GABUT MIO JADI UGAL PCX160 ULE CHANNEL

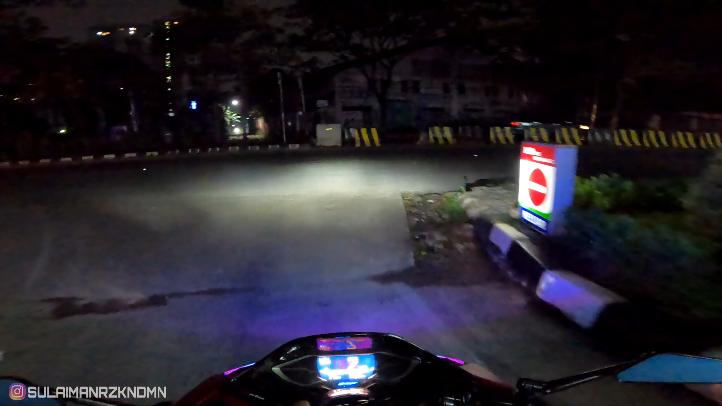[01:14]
Coba gue matiin nih. Jadi ini lampu RGB, nanti gue jelasin deh.
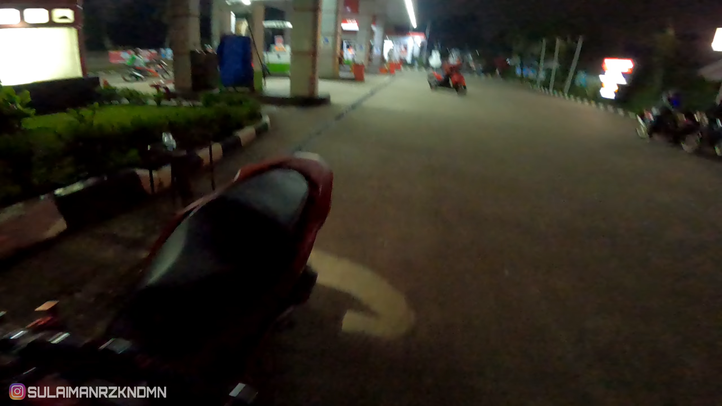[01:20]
Lampunya doang aja terangnya lumayan. Tuh.
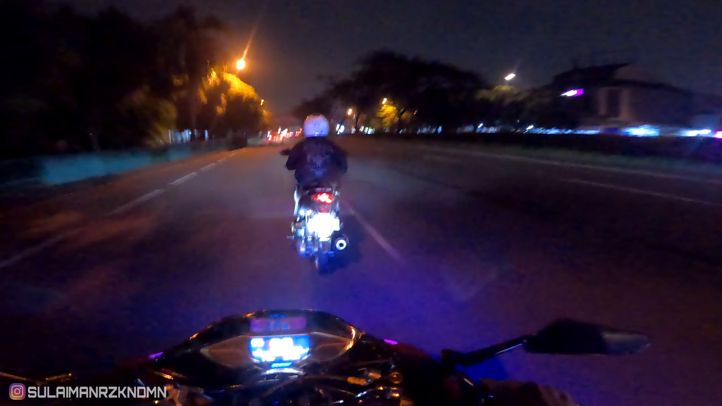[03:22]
Waduh guys, ternyata di BSD udah hujan.
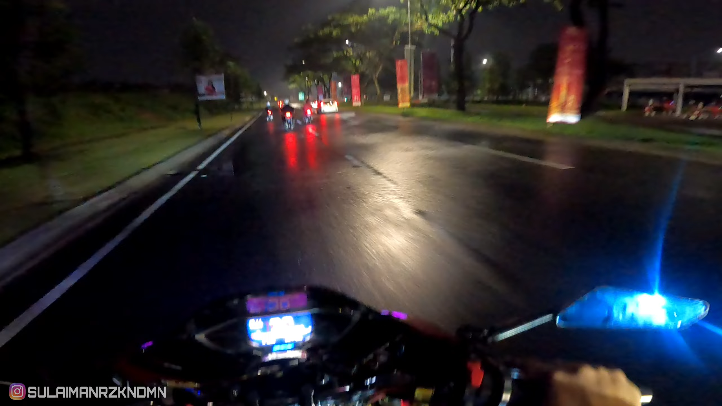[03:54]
Jadi kita nggak ketemu hujannya, tapi ketemu bekas hujannya nih, udah pada becek jalanan. Mana habis dicuci banget lagi guys.
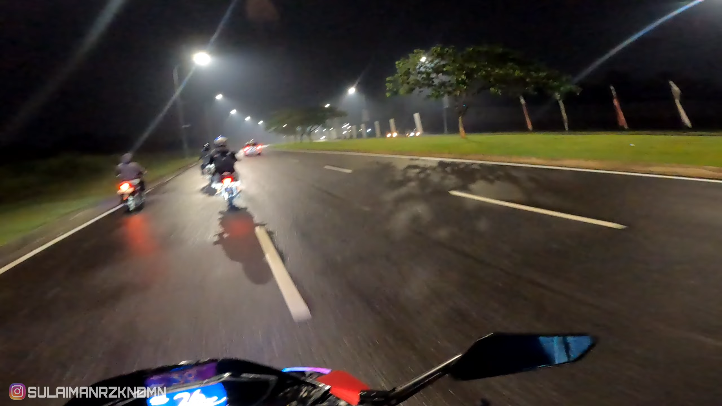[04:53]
Gila kabut sih nih, parah. Jalanan mana becek lagi. Tapi ada hiburan nih dari Bono. Bon lagi dong, Bon. Angkat lagi dong.
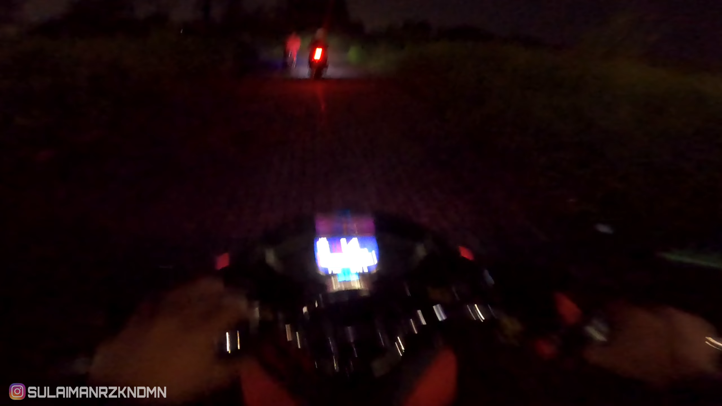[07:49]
Lampu gue belum gue nyalain ya.
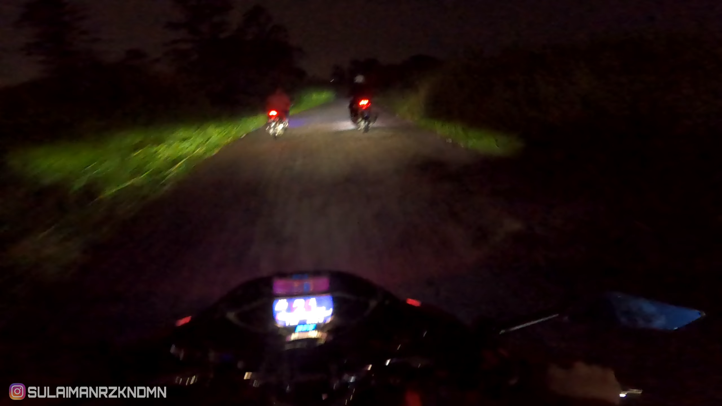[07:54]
Kayaknya harus ada yang gue upgrade lagi dari lampu nih. Apa namanya, bikin auto naik turun, gue gak tau namanya lah. Karena kalau lagi kondisi kayak gini perlu banget gue jauh bawa apa lampu jarak deket. Tapi kalau touring-touring perlu yang jauh memang.
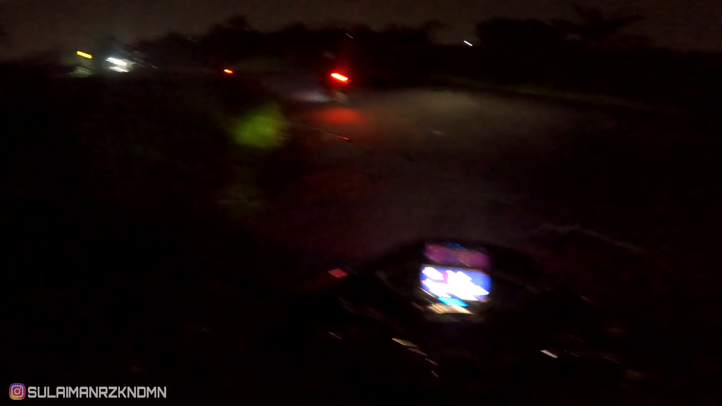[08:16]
Jadi kontrol naik turunnya tuh pakai saklar. Cuma nantilah, kelar touring aja kita oprek-oprek lagi motornya.